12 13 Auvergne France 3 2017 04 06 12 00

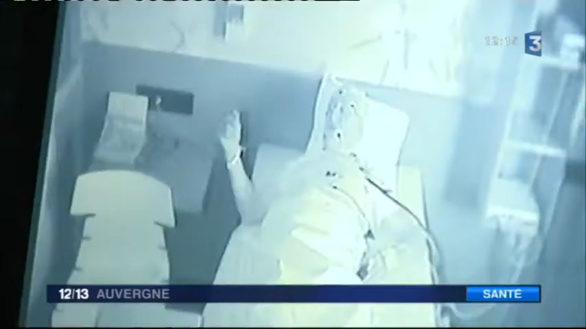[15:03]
Certains patients sont même filmés pour voir s'ils bougent en dormant alors que les capteurs indiquent des variations.